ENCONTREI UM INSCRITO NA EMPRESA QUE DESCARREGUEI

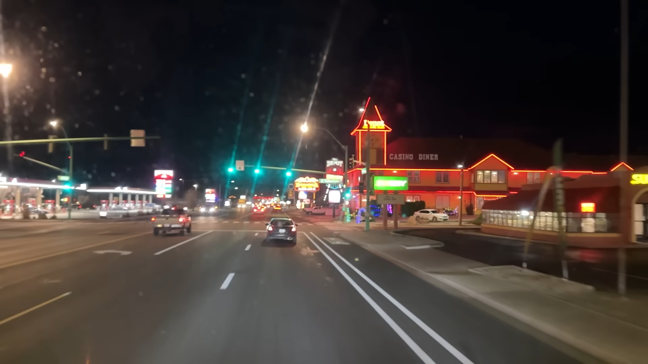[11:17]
Aí, nossa cidadezinha pequena aqui, ó. Isso aqui tudo é cassino, ó. Todo esse prédio aqui é cassino.
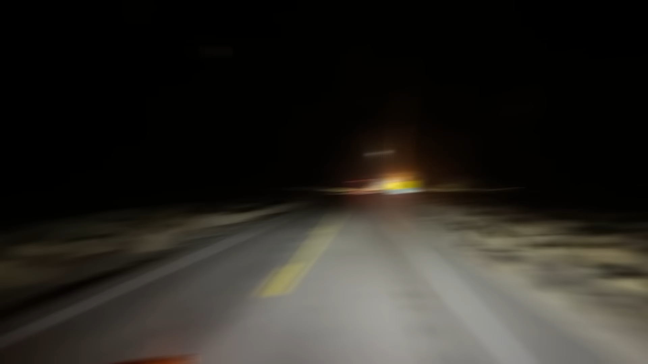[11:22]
Saímos de Nevada. Aqui é o posto fiscal de entrada da Califórnia, ó. Ministério da Agricultura. Califórnia. Peguei montanha pra caramba. Aqui tá de noite, eu não tô gravando. Porque à noite não tem como gravar muito, né? Mas só montanha, meus amigos. Montanha em cima de montanha.
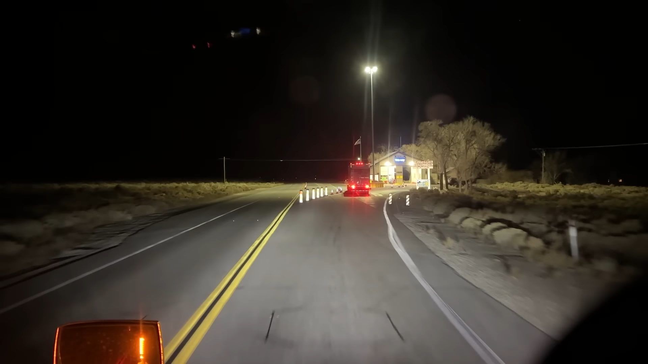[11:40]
Não sei se eu tenho que parar aí ou não. Não tem nada de agricultura. Vamos ver se o camarada não parar. A Pauline também não para. É só mais derivado dos animais aqui. Olha lá.
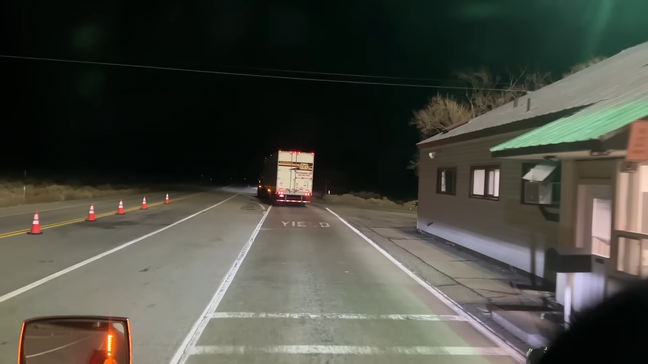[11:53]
O Iá já deu tchauzinho pra mim. Vamos lá, vamos lá. Só montanha, meus amigos. Aqui é só montanha. Descendo pra Califórnia. Pista simples, eu tô na rota 6. Estadual. Beleza, meus amigos?